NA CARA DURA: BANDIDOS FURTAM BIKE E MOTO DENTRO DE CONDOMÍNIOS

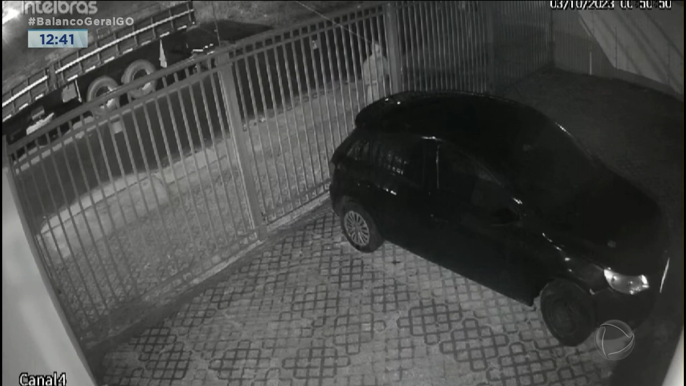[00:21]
Abrir o portão e tudo, olha lá, abrir o portão para entrar e furtar essa moto. Camila, ou seja, é na cara dura mesmo que os criminosos estão agindo, né?
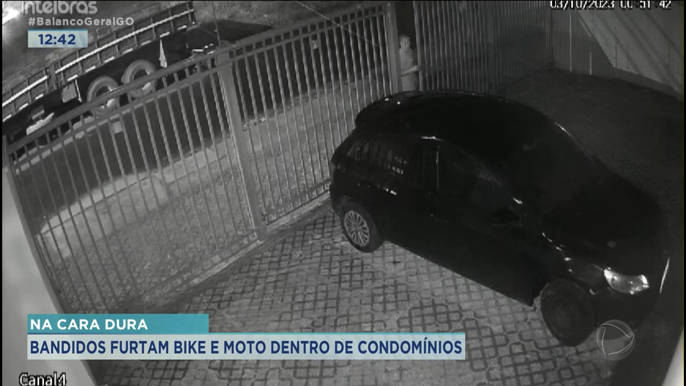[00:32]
Não se importam com nenhum sistema de segurança, inclusive. Viu, Loares?